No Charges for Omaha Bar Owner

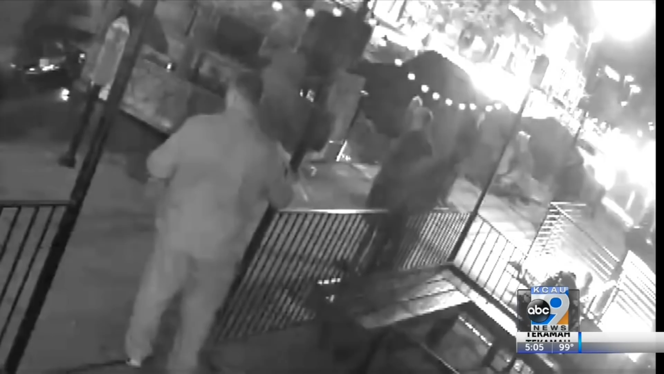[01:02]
His son, Jake Gardner, tries to figure out who did it. One point he showed this group the gun in his waistband.
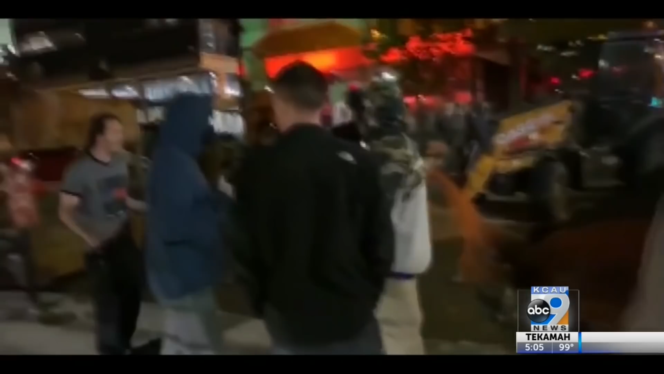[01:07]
Oh, he got a gun on.
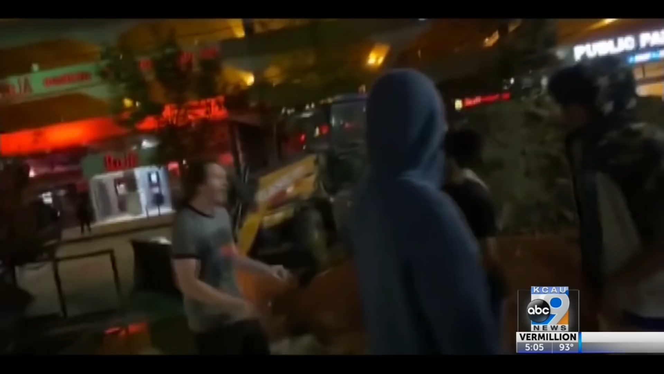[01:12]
There's James Skurlock in the black t-shirt, who had been seen breaking windows at another business nearby on a security camera as part of the protest. Shortly after this point, two people jump on the bar owner's back. There's a struggle in the street. Jake Gardner fires two shots. 11 seconds later, James Skurlock jumps on the back of the bar owner.
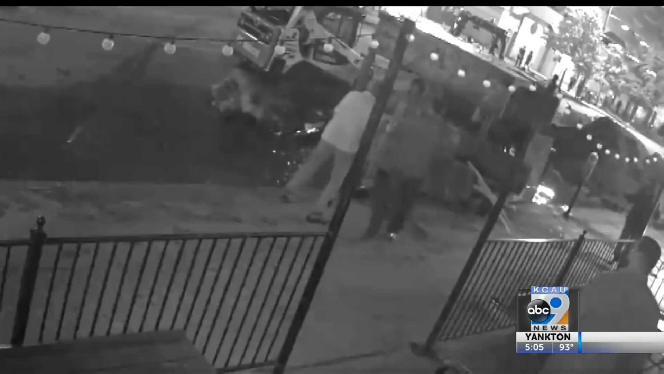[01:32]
They wrestle in the street. He said that the initial shots, by his version of events, again, this is his version,